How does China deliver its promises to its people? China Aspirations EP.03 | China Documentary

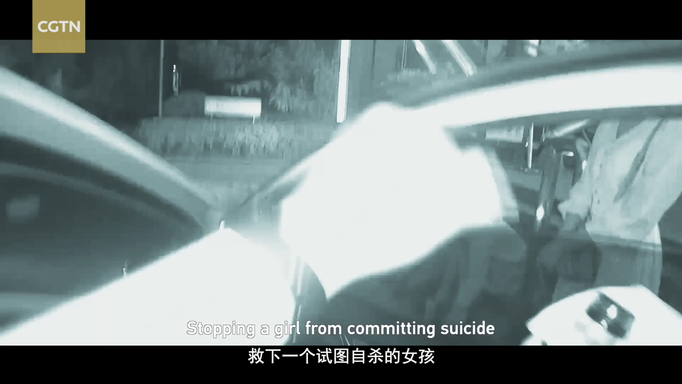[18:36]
Stopping a girl from committing suicide or arresting motorcycle thieves, Huang Hai's daily routine covers all kinds of incidents.